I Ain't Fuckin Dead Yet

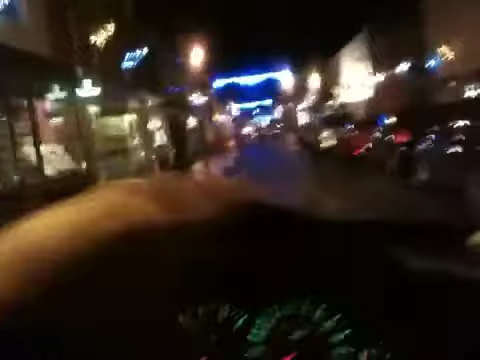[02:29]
Look at these shitty Christmas lights. Honestly. This is what passes for Christmas in my town. Fucking, a bit of blue light, and a bit of orange light.
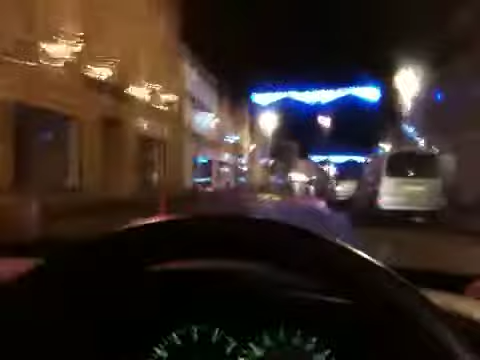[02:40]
Yeah, brilliant. Well done, Damage Council. Well done.